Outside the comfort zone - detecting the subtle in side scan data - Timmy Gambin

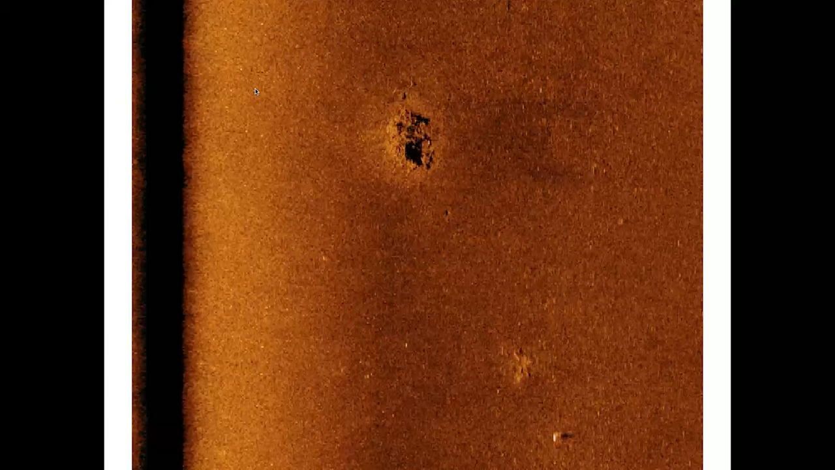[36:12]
is this is a close-up of of what i thought was was another shipwreck
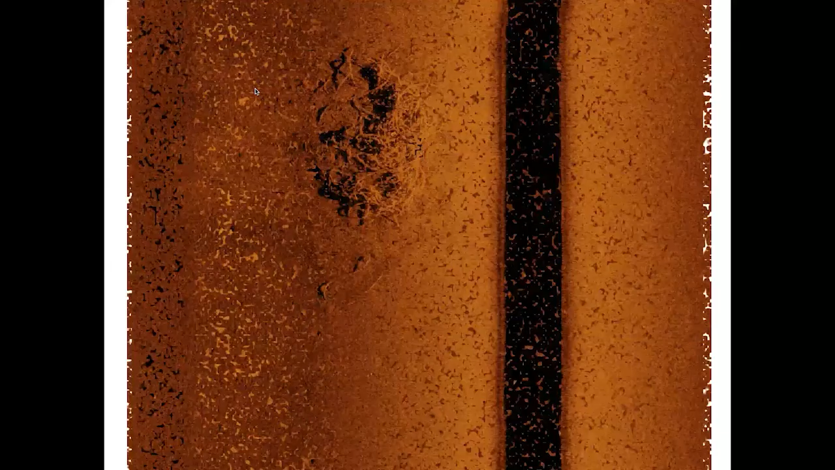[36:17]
and then the 1600 kilo kilohertz survey um told us that it was just a pile of cable on the on the on the seabed so that's that and that is in 1600 kilohertz so the fact that we went out with high resolution actually saved us from diving it or taking out an auv so getting high resolution site scan
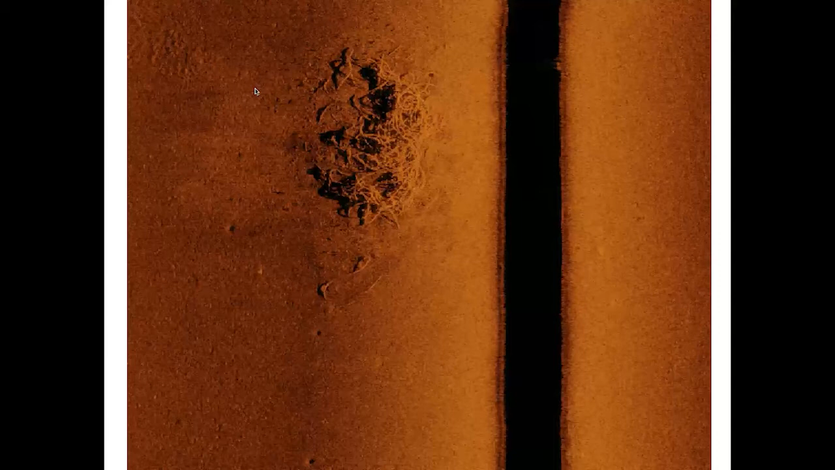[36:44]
imagery makes the operation even more economical and when c is an a plus uh i'm i'm i'm i'm coming to uh to to the end of uh of of my talk so in this in this particular case it could be an aircraft crash site you know there are a couple of of straight lines there which which are not convincing you know but we were close
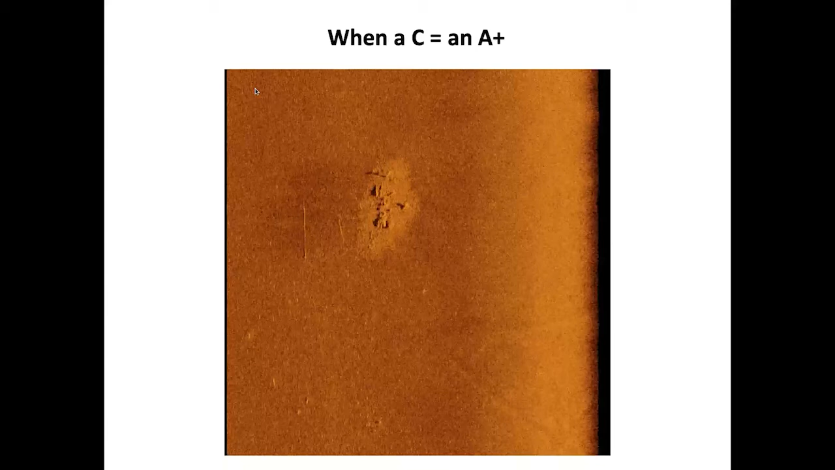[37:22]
by we this this actually the the 1600 uh kilohertz survey that i just showed of the cable was done on the same day so we were going out anyway i asked alberto to survey to survey this site and lo and behold now you can start to see some details you can see very round uh objects you can see two linear objects that are are to me straight away are crying out cannon and also in the shadow on the left hand side you can see what what uh could very well be an an anchor
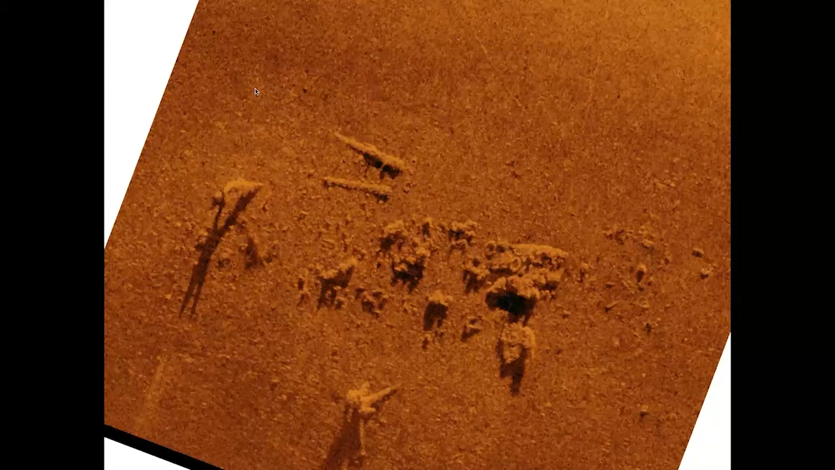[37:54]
and also some anchor like objects in the bottom middle of the of the image so